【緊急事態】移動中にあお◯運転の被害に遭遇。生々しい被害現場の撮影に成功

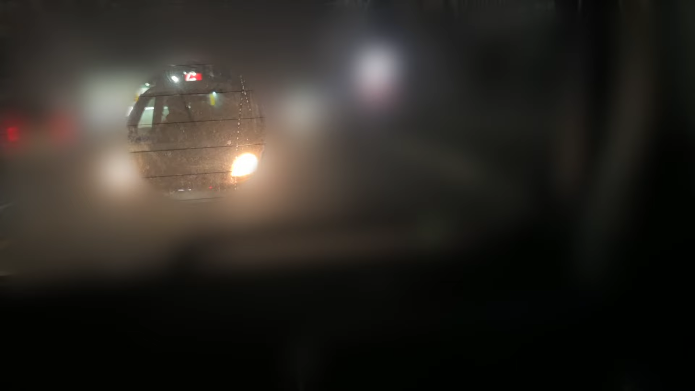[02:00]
危ない危ない絶対自分だよ大地普通に運転してマジで冷静になるとりあえずしつこいなあこいつあかんねあかんねうわ危ない危ないこいつ危ないよマジでめっちゃ